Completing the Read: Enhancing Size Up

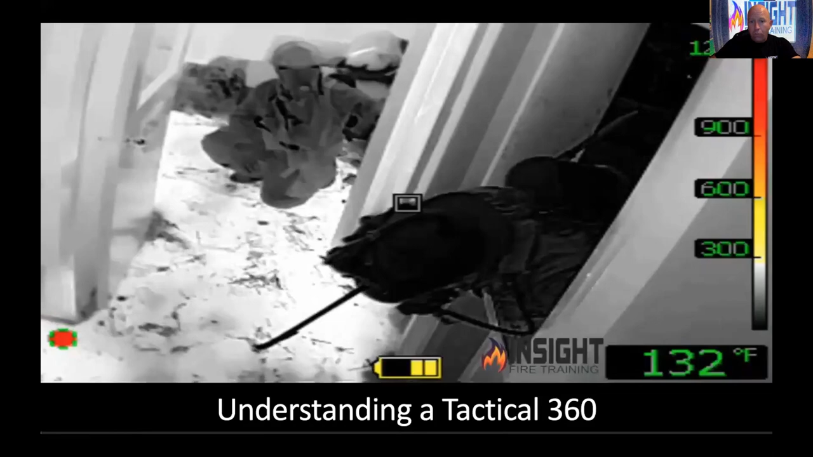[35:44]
On screen: spot 132°F
Because he had a guide at the window going, go here, go there. He's actually saying, go to your three o'clock, go to your five o'clock. We don't use go here, go there, go right, go left, zero visibility because that doesn't work.
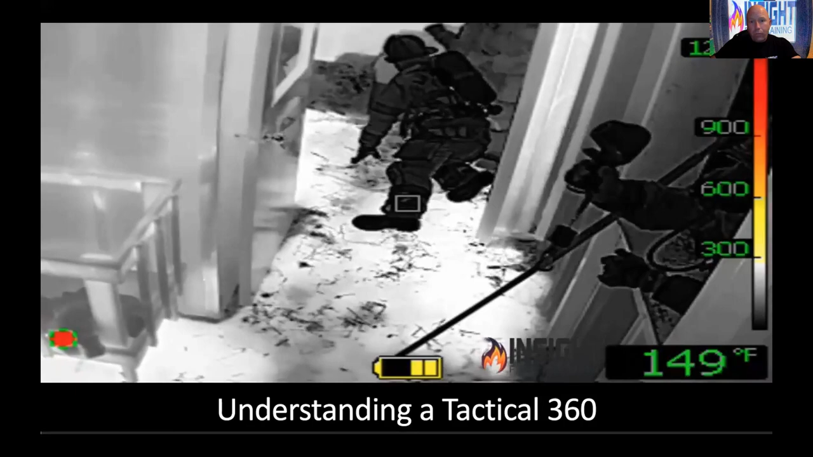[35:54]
On screen: spot 149°F
We learned that the hard way. Our military brothers and sisters have got it figured out.
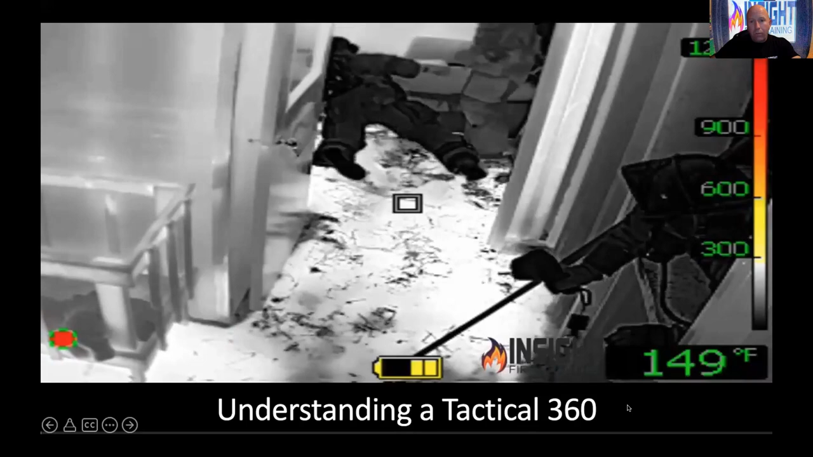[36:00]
On screen: spot 149°F
We can learn a lot from people who are not in our profession. We're doing some things that we are doing similarly. And that's why we took thermography concepts, industrial concepts,
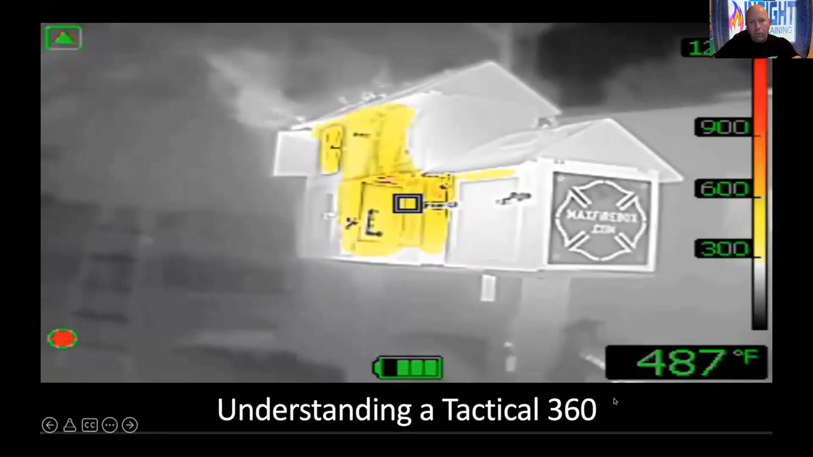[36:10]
On screen: spot 487°F
things from the military, and we put them into experientially relevant examples like you're seeing here so you can use them. We can learn the building configuration and layout. A, by reading the building, the windows, the doors.
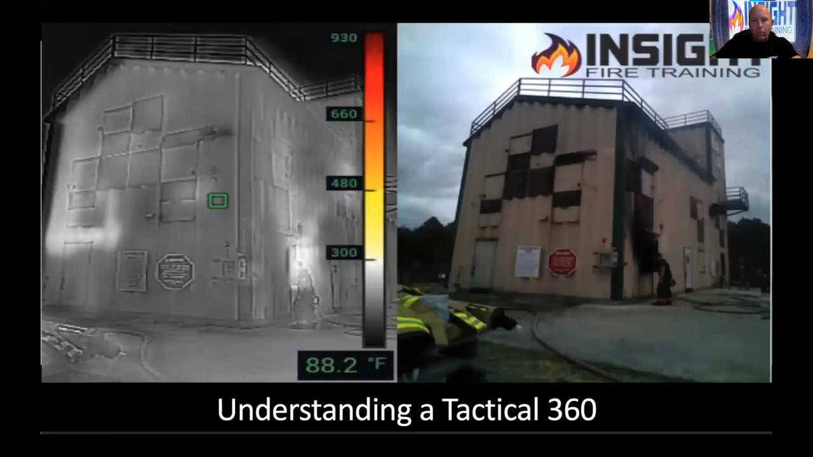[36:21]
On screen: spot 88.2°F
You should be able to be taught to do that in your basic building construction class. But we teach a concept called taking a quick look before we start our 360.
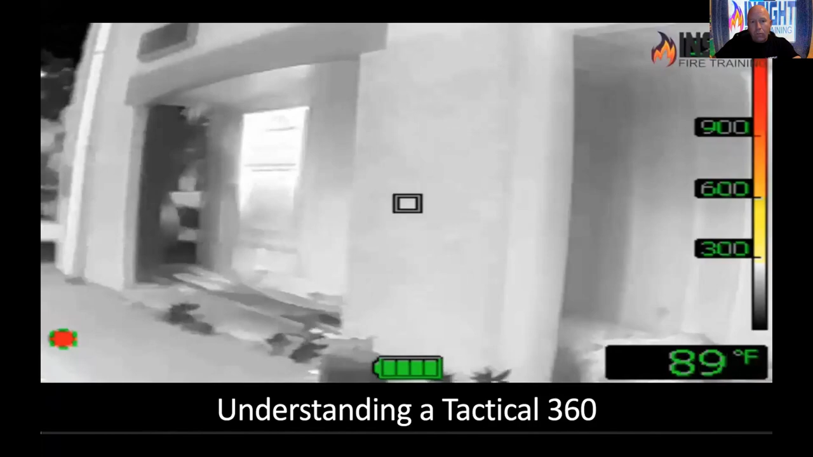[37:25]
On screen: spot 89°F
and you're in a low sensitivity mode, seeing colorization,
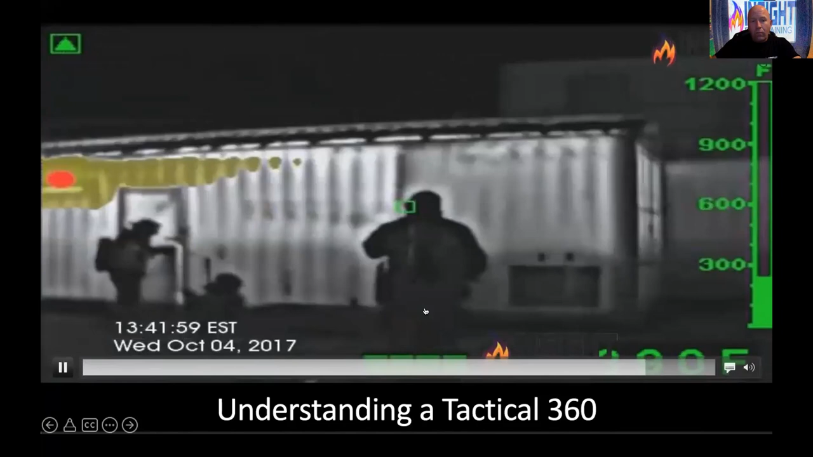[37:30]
seeing temperatures between 300 and 500 degrees outside in a lightweight construction building, what do you think is happening to the inside?
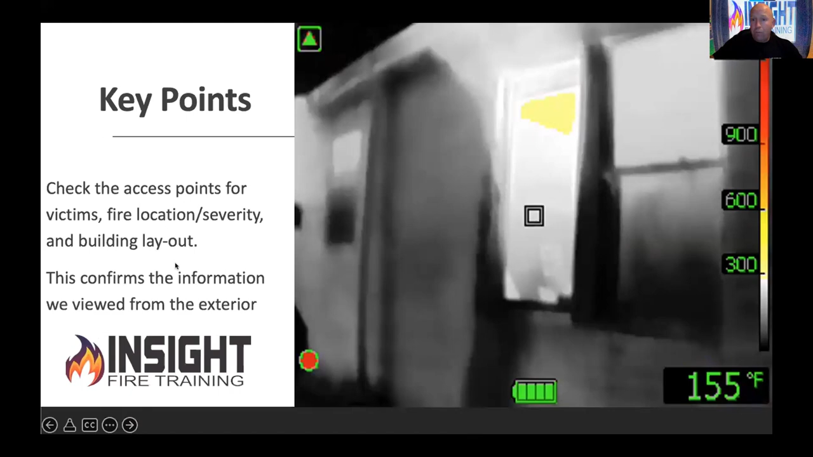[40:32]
On screen: spot 155°F
I got a crew looking through the front door while I'm doing my 360 if possible, bleeding the air out of their lining, flowing water down that hallway, cooling the front porch, cooling above them. You're like, well, how would you do that? Well, why would you check your pattern and flow water on Mrs. Smith's flowers when there's fire down the hallway and smoke over your head? We're going to take a quick look. Why not cool the smoke, cool the doors, and cool in there? Unless I want a cool picture for Brother Matthews Magazine, when I'm pinned down on the front porch, when I open that front door, I need to know what I'm getting into.
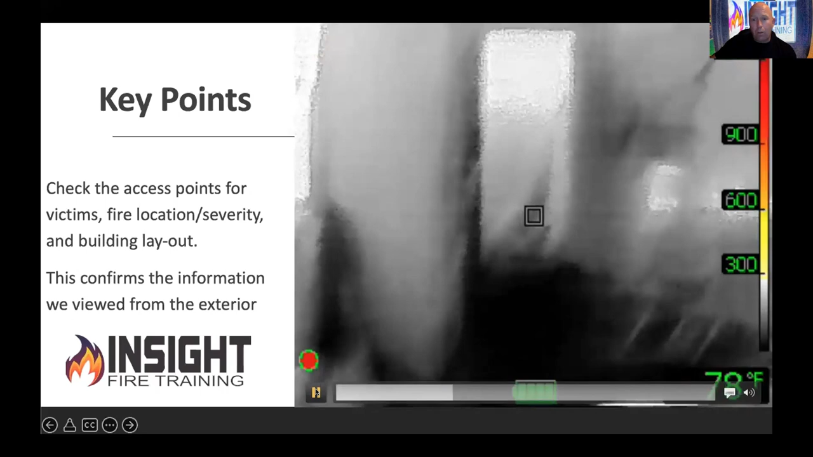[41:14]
Look at this video here. The fire is on the opposite end. You'll see it down there, this bunch of orange, yellow, and red. And then we're going to look at the carport entrance, and we're going to take a quick look. Now, I'm going to peek inside this door. I see a seemingly innocent white thermal layer,
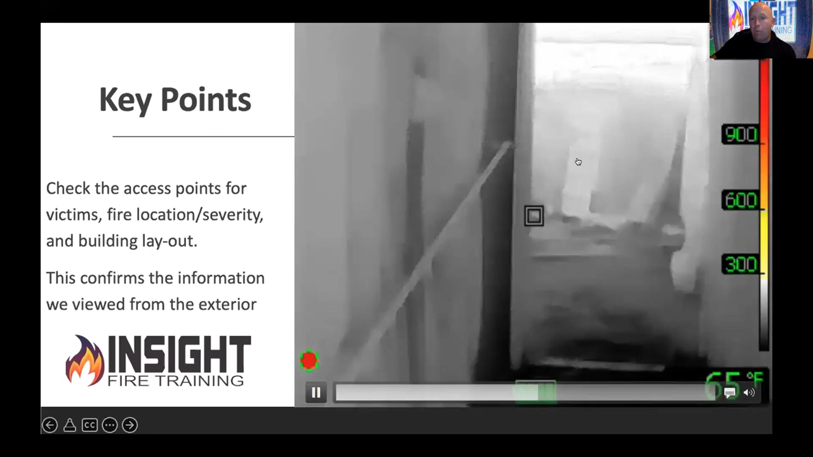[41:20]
because I'm farther away from the fire, but I want to look down the hallway. What do I see coming out that door? Convection currents. Salmon swims upstream. You're going to swim upstream, but in order for you to swim upstream, you need to send water ahead of you.
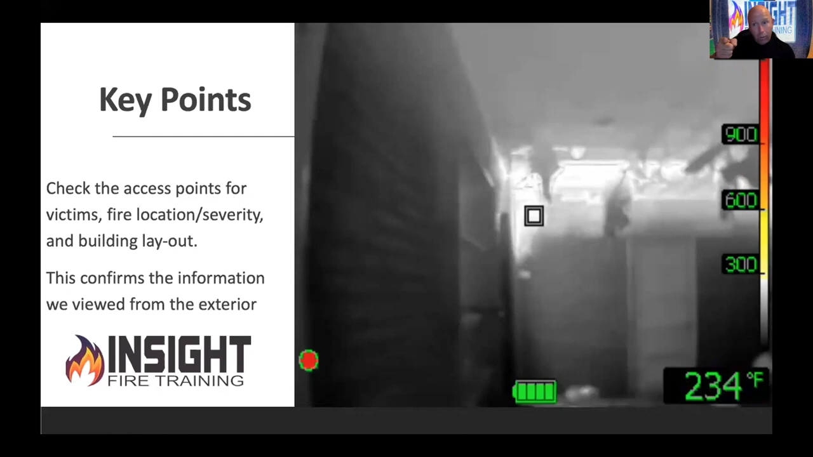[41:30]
On screen: spot 234°F
So send water there, and then follow this to the seat of the fire, and it's game over. Whether you're outside or inside, these cues can help you. Oh, by the way, my personal favorite, go back. Watch this.